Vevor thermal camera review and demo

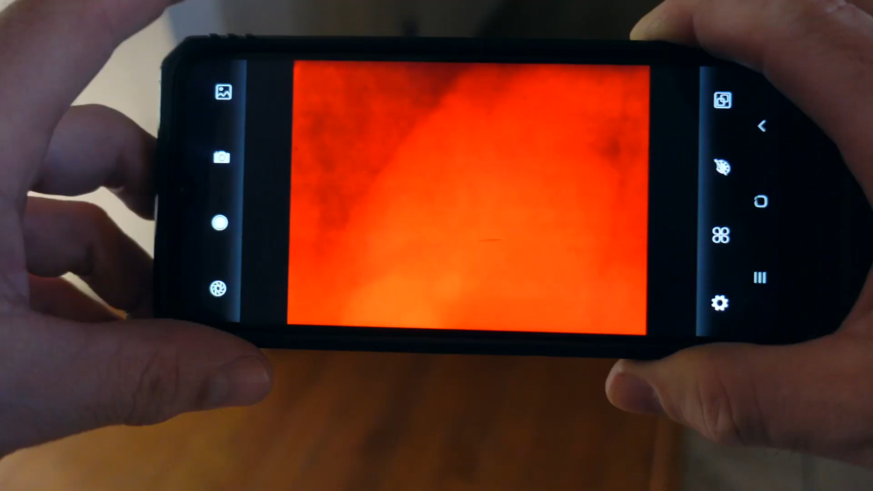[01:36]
You can change the colors by hitting this.
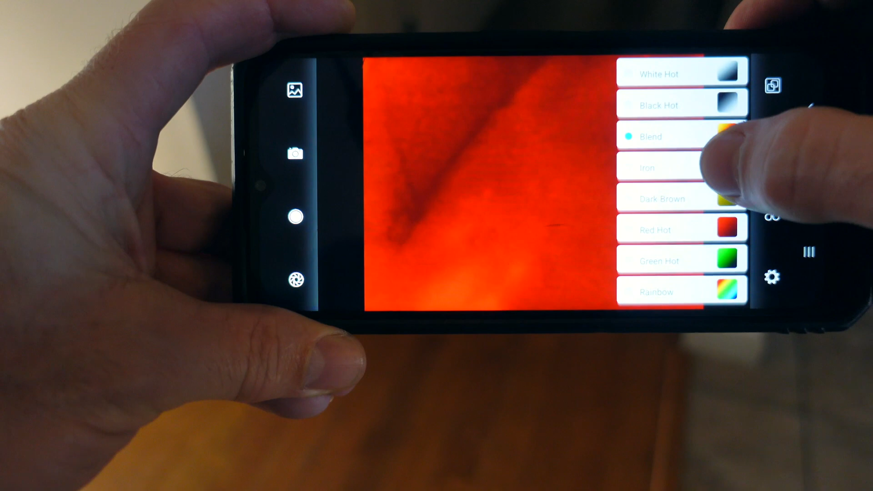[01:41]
There is my dog.
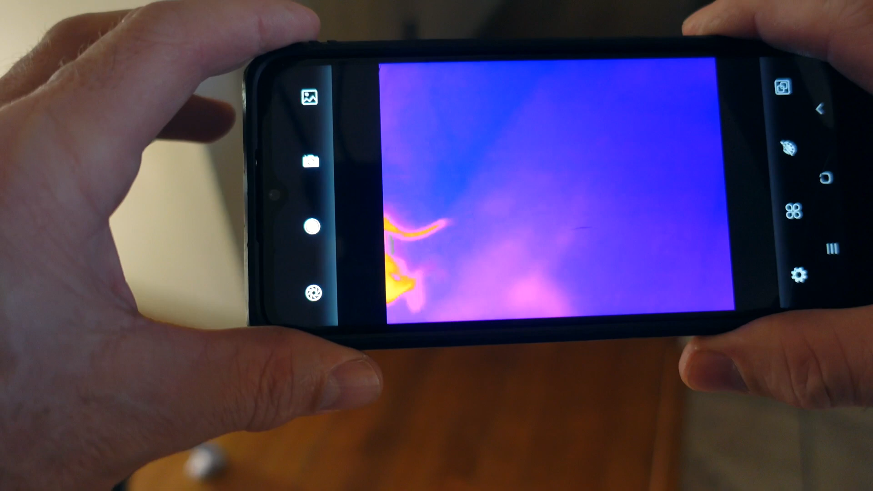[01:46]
There you can see her footprints a little bit.
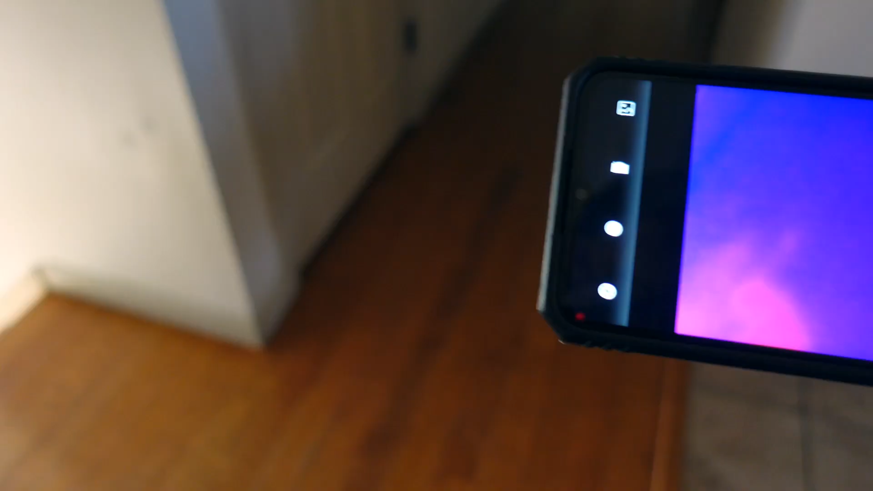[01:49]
Here comes my cat.
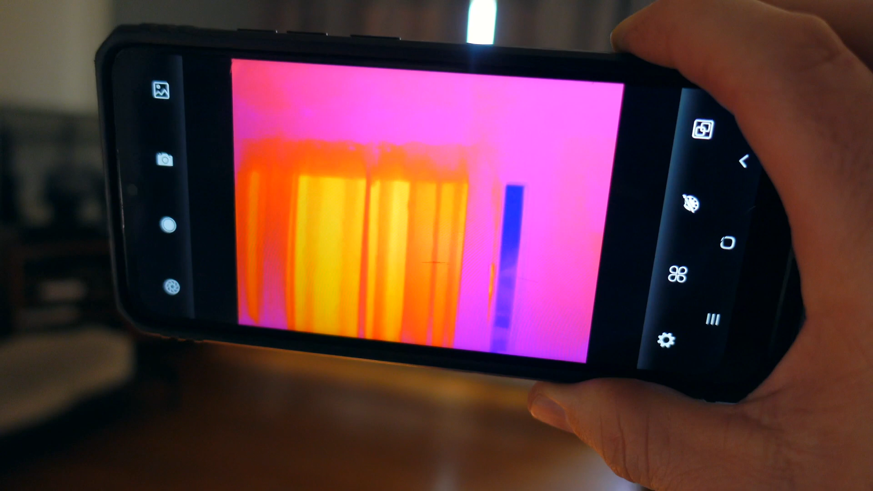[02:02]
You can see the heat on my window that it is warmer and then you can see where I have the window cracked open there to the right where it is real cold.
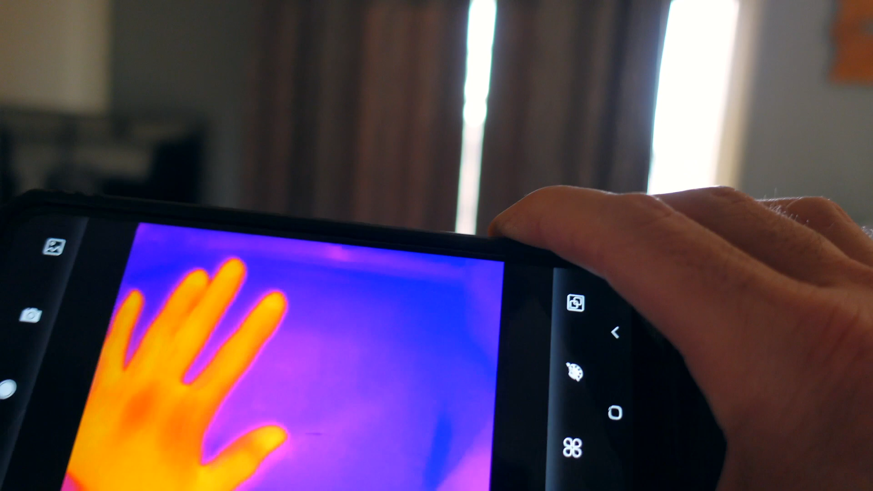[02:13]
There is my hand.
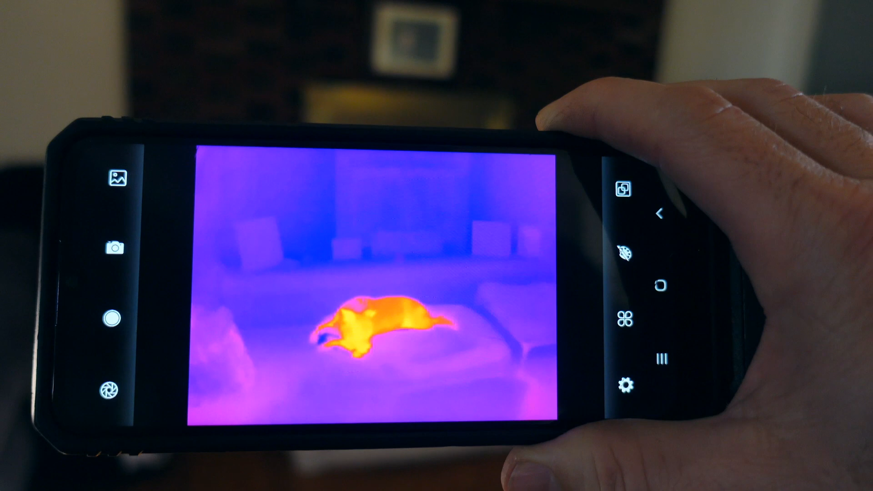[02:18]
I could shine this out in my yard at night and probably see if there are animals walking in my yard.
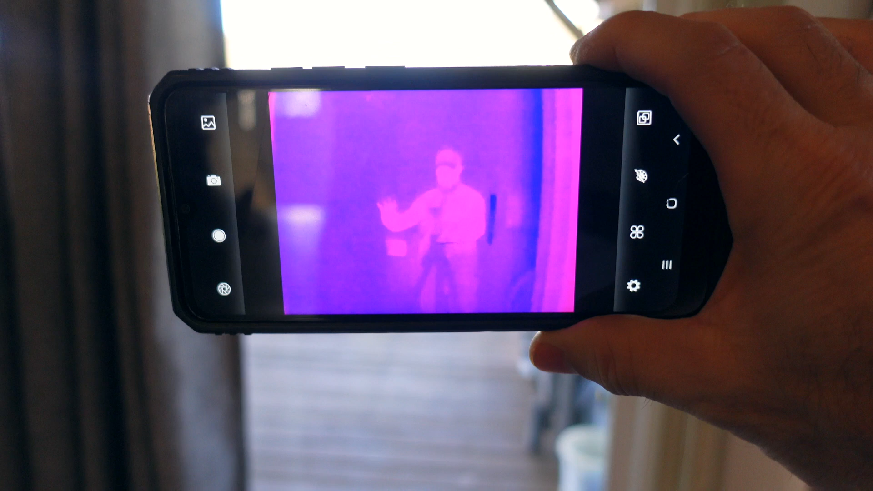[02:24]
That is me in the mirror or in the window. That is weird.
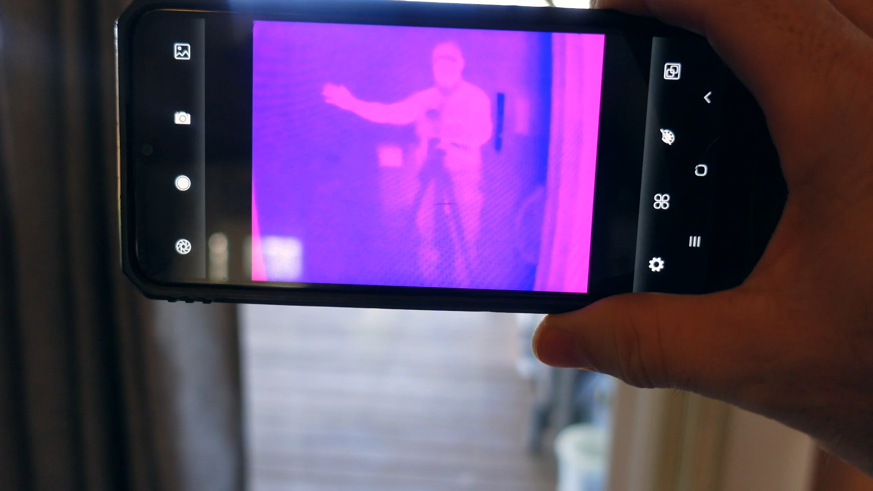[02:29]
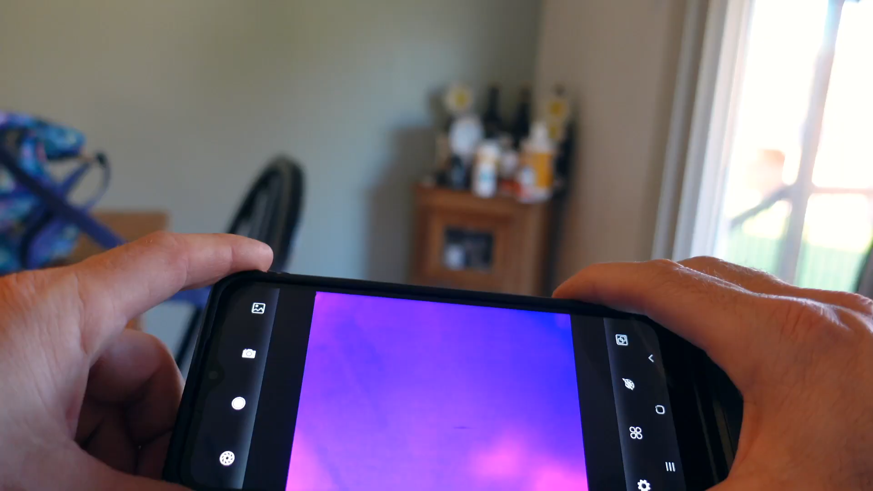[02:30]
You can take pictures with this right here.
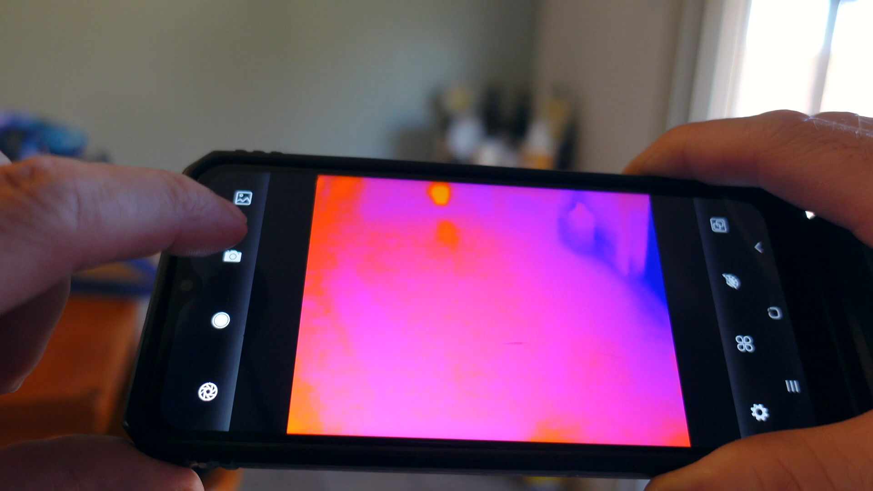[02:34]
You can make a video with this.
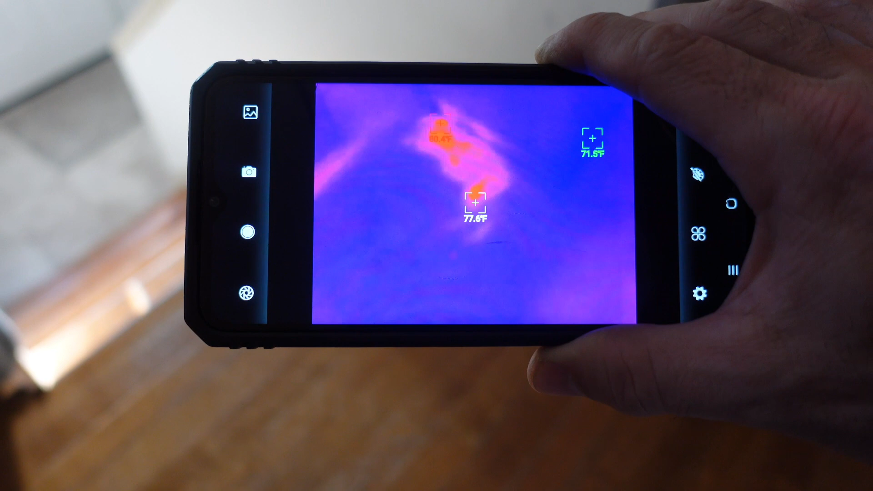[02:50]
That is weird. And it will tell you the temperature. So it is 77 there.
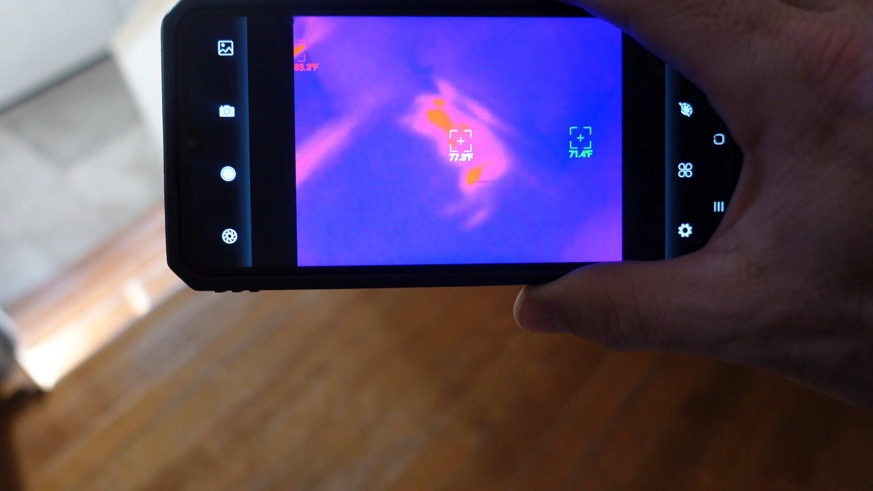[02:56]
Right next to where my cat was it is 73. 72.
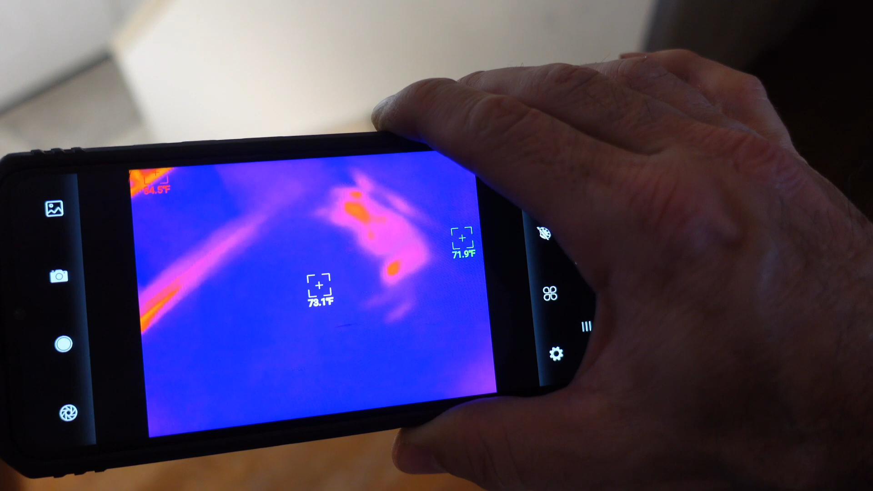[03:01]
On screen: spot 73.1°F
Look at that Ann. Holy crap. I can't even see where his legs were.
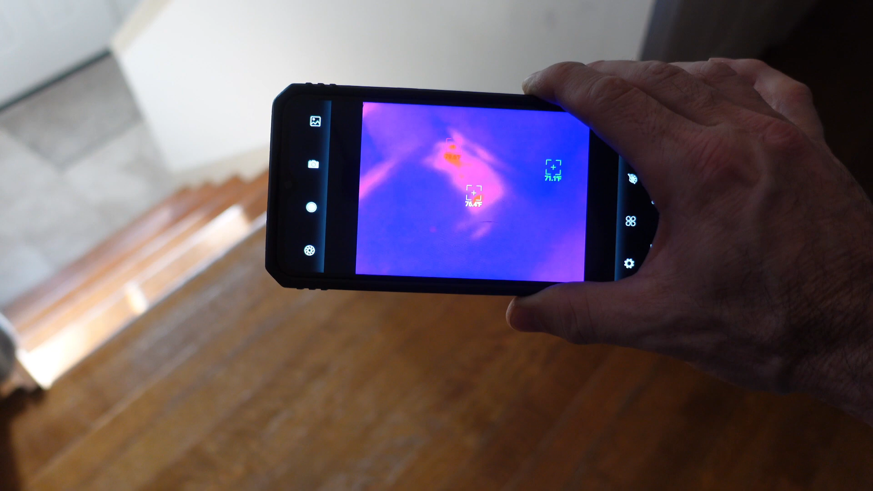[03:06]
That is where the cat was at. And he is not there.
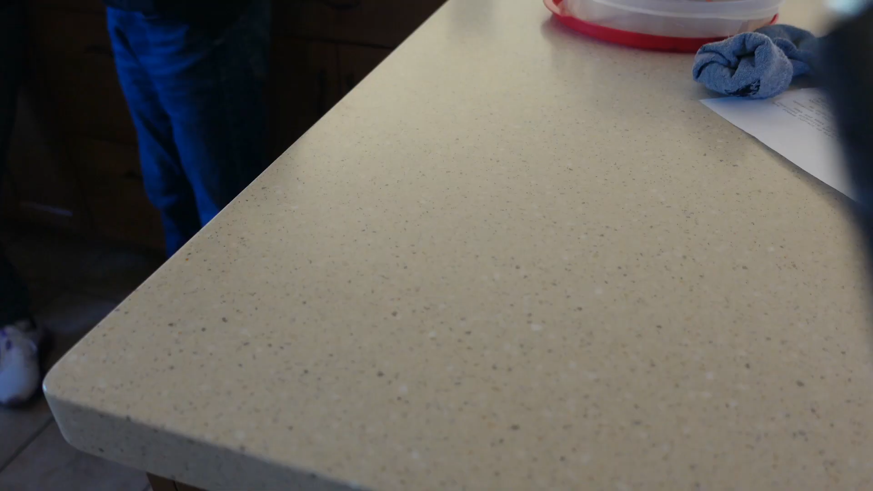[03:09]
All right. You got to see this. This is interesting.
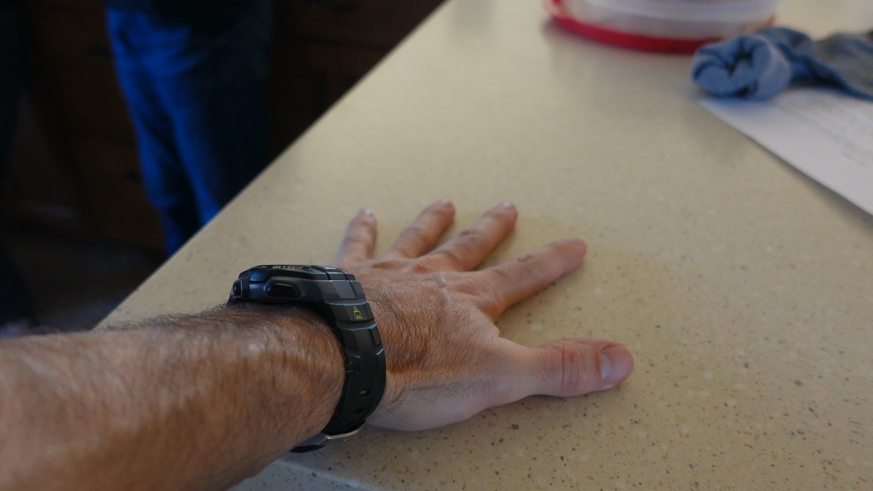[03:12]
Here is my hand. And moving away.
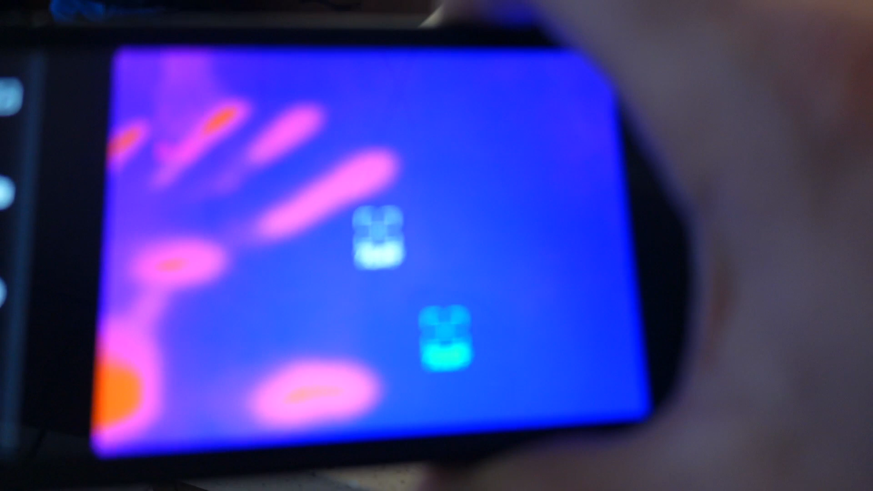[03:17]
There is my hand print. Huh.